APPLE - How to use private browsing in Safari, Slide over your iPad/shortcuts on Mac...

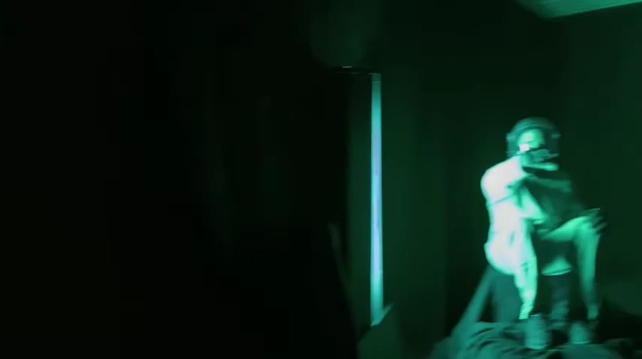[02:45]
So as you're shooting me, you're also shooting the reflection of this character.